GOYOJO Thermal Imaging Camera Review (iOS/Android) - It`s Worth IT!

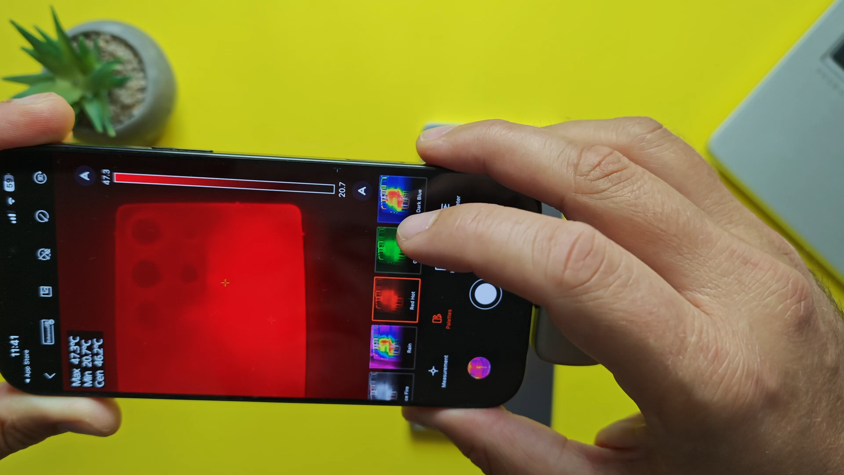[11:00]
On screen: min 20.7°C
for you to adjust the representation this one is very very good by the way you can like you can totally see where the hit is there is also this thing here which is like a sepia all right sepia is here
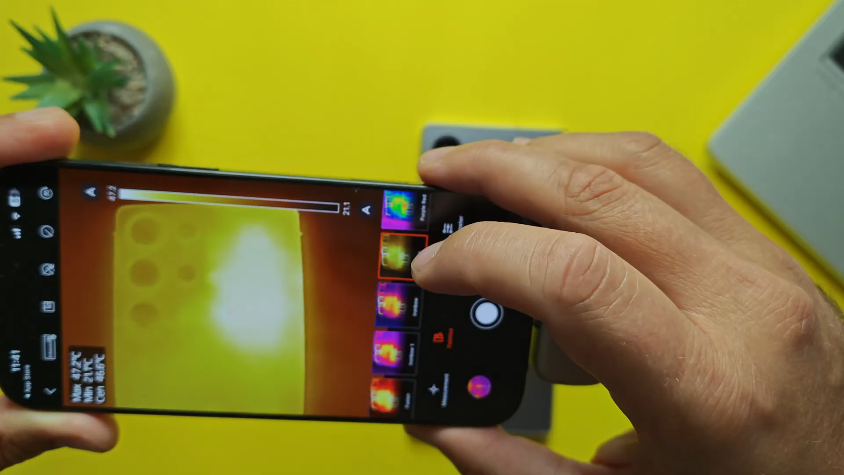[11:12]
and pure black and white so there are so many options guys for you to just see what your own style is and of course you can also create a custom one this is so good guys I'm going to be using this and my
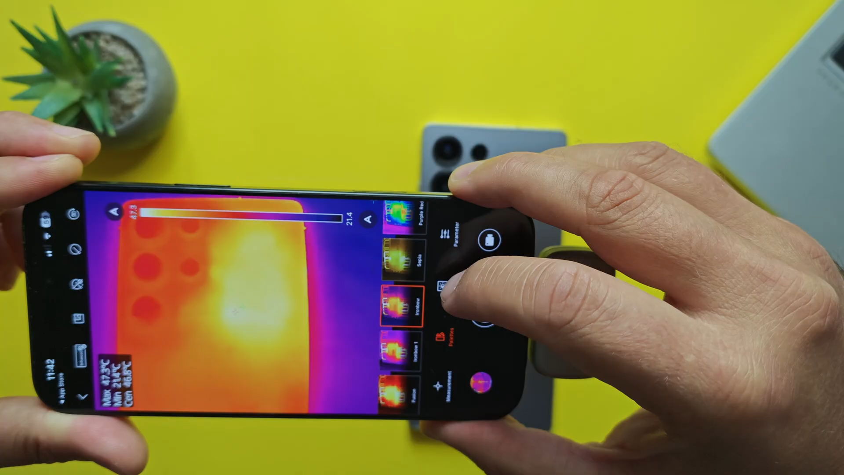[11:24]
benchmarking and performance future videos and then we have the image so here you have brightness so apparently you can't
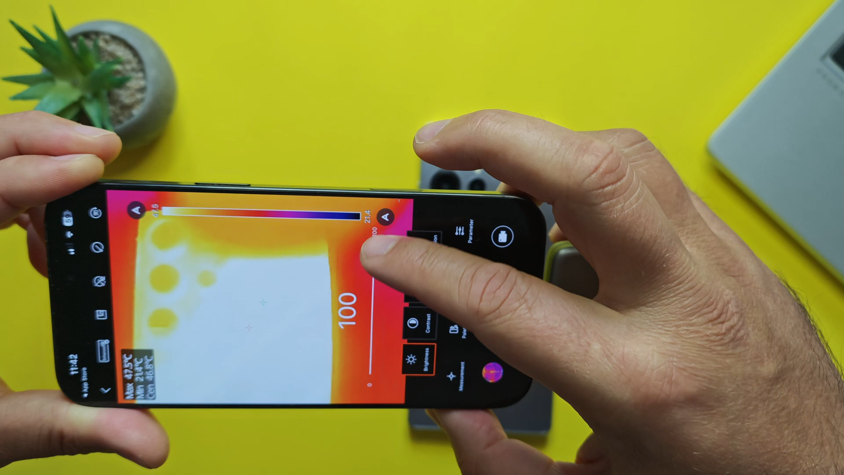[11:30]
correct the bra oh my god this is real like brightness correction then we have also the contrast so you can make the image more contrasty if you want and then you can also sharpen it like crazy you can
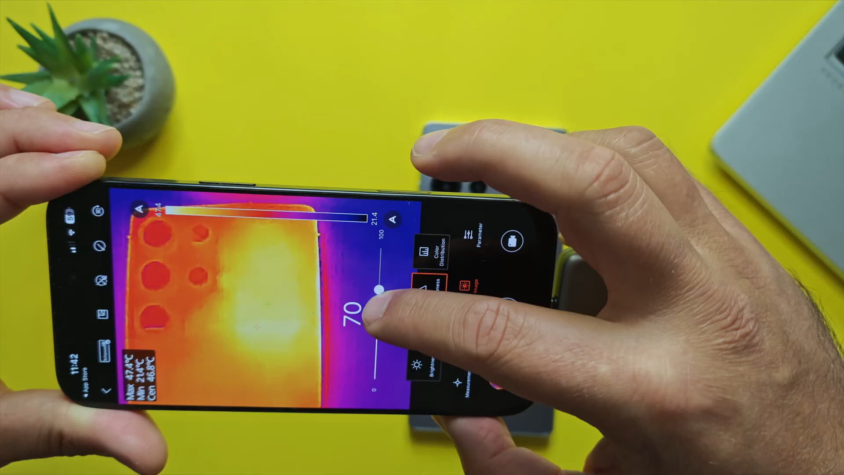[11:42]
see and then we have color distribution so we have two options here um histogram and linear
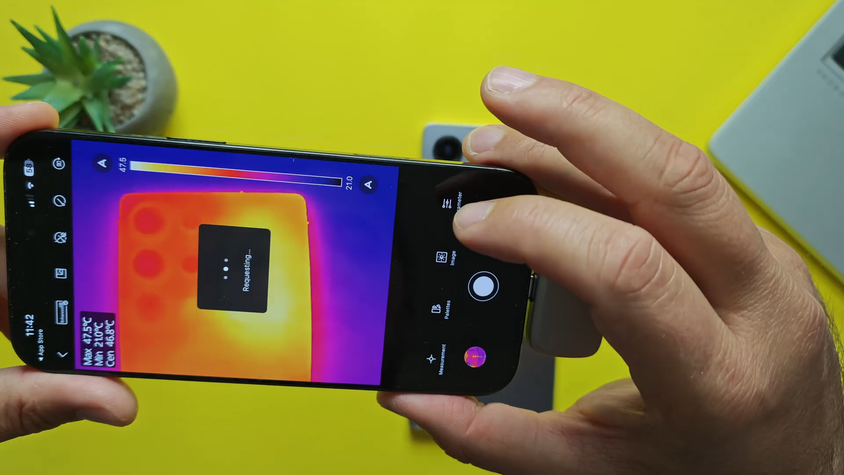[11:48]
On screen: spot 46.8°C, max 47.5°C, min 21.0°C
all right one last menu called parameter rubber paint wood asphalt so I guess all
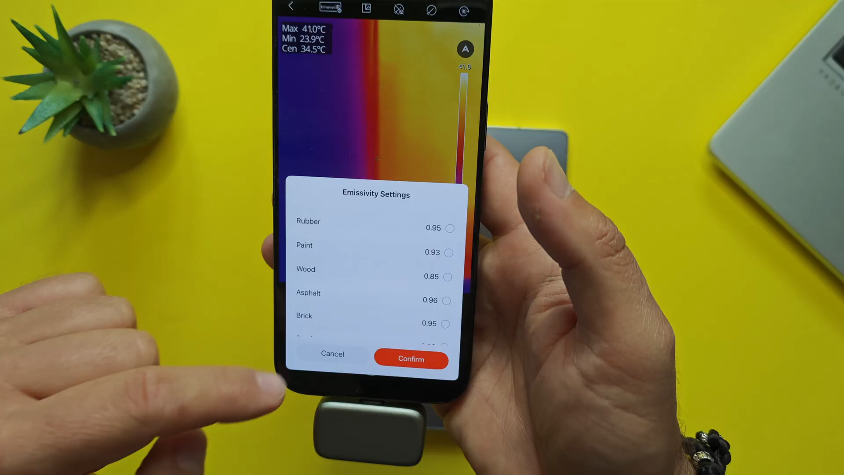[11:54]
On screen: spot 34.5°C, max 41.0°C, min 23.9°C
these materials guys you can adjust the camera to get better readings then you have the distance all right distance settings
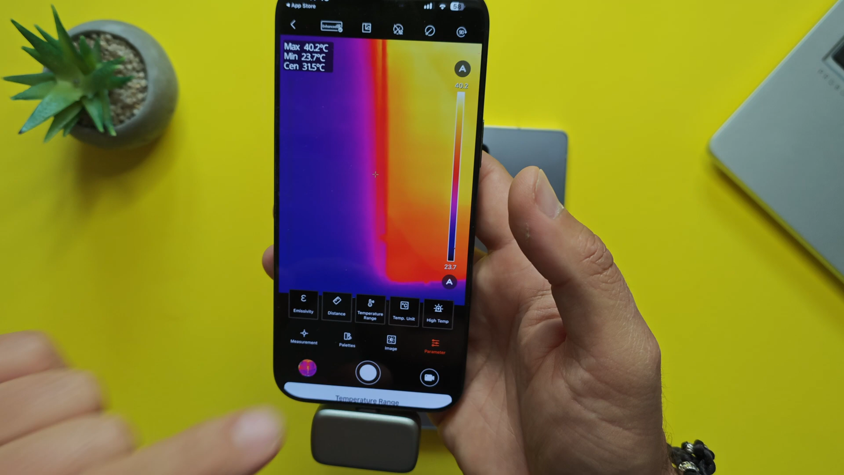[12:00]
On screen: spot 31.5°C, max 40.2°C, min 23.7°C
temperature range wow first level minus 20 to 150 celsius second level guys
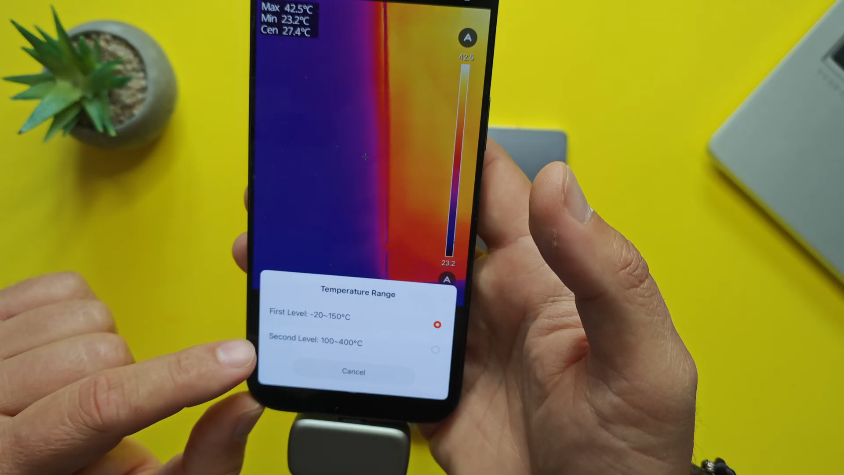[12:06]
On screen: max 42.5°C, min 23.2°C
100 to 400 celsius then you have the temperature unit like celsius fahrenheit and also kelvin
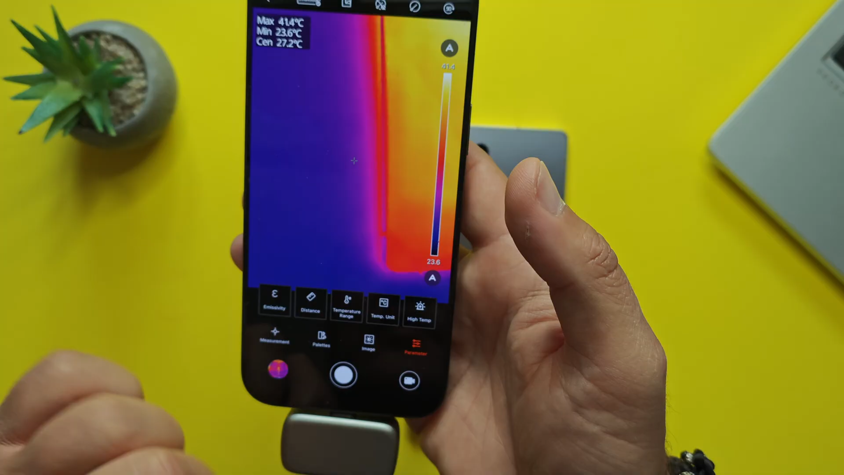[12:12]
On screen: max 41.4°C, min 23.6°C
and then you have high temp high temp 80 celsius or low temp 20 celsius like this is a temperature alarm and now guys the fun part you can also take photos with this camera
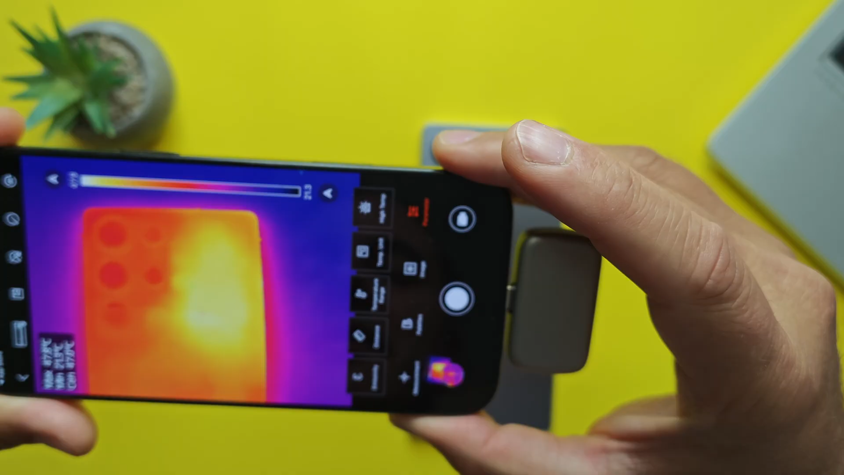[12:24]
okay and also videos we are now detecting 47 celsius in this
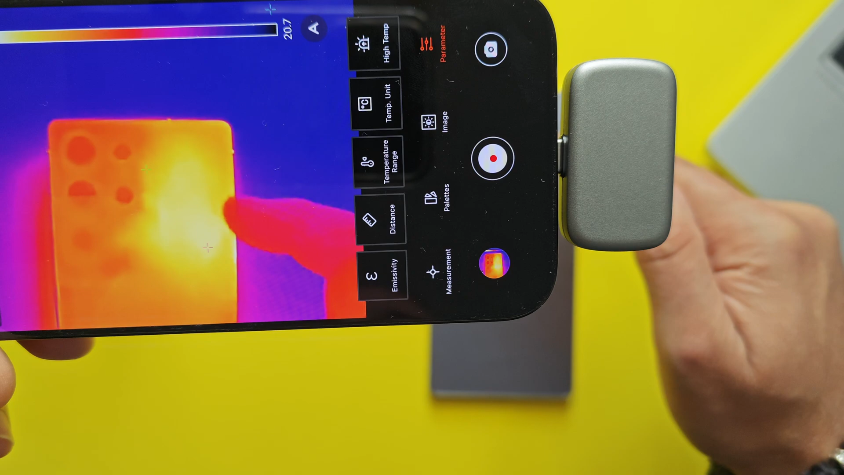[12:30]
area here guys this is going to be usually where the soc like the system on a chip the cpu
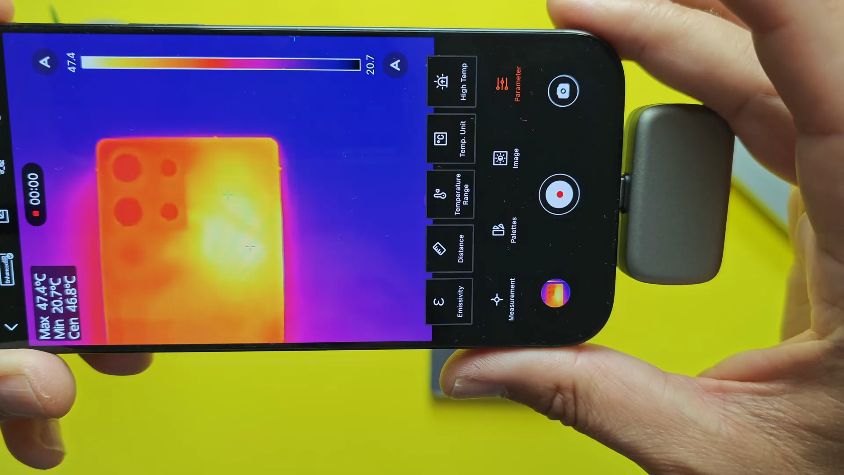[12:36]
On screen: max 47.4°C, min 20.7°C
and everything else so 47.5 and now let me tell you why this camera is cool because
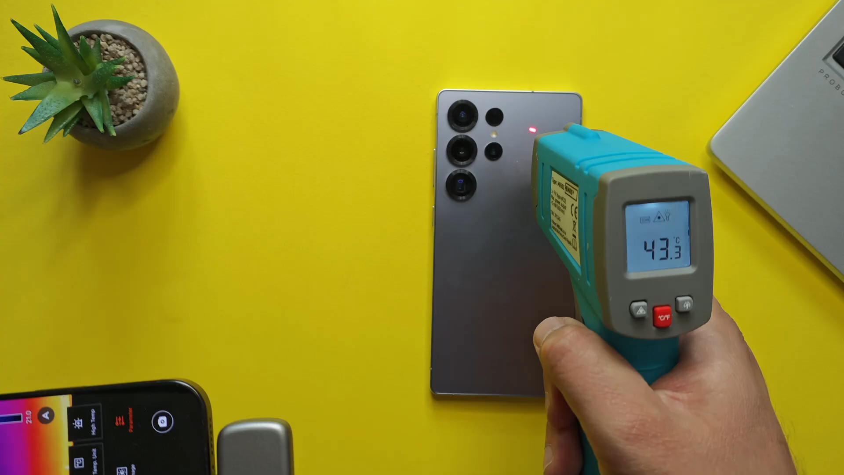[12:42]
here with my 10 gun guys you can see that i can only measure the temperature on the surface it's
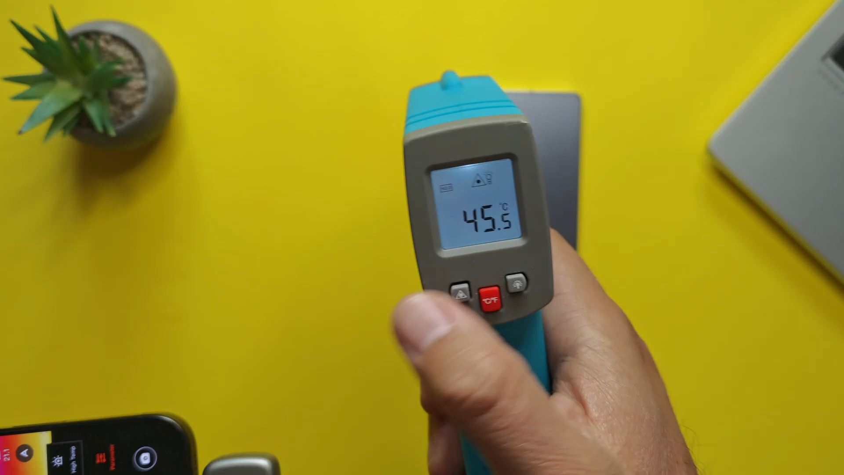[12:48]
going to give me something like 45 okay it's like 45 45.3 but when i
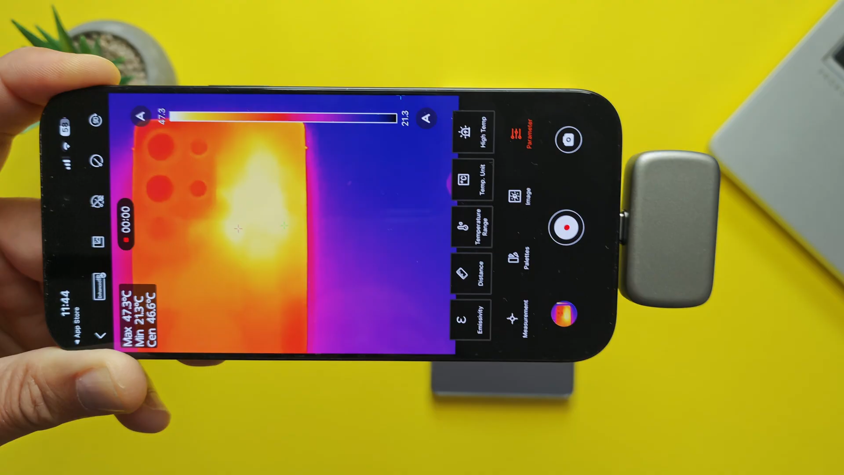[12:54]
On screen: spot 46.6°C, max 47.3°C
aim my new thermal camera you can see that the temps are much higher guys i got
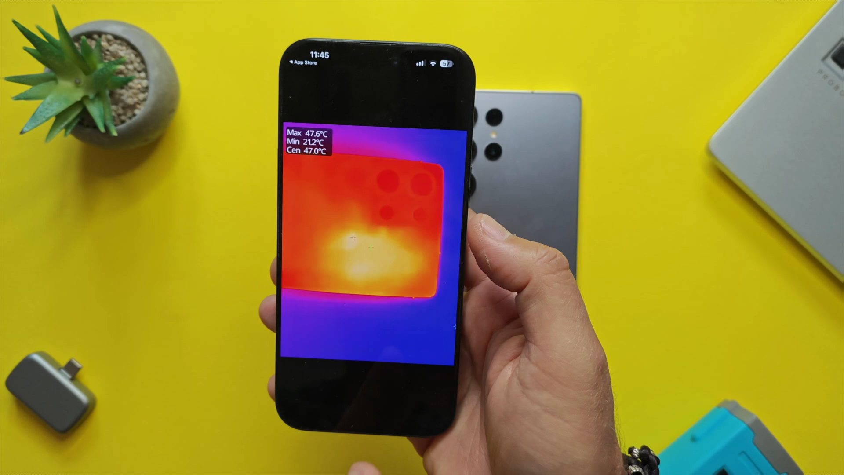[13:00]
On screen: spot 47.0°C, max 47.6°C, min 21.2°C
all of this here in video this is so so cool and let me show you some more cool things because with the thermal image camera like this you can measure multiple things starting from your household checking energy efficiency inspection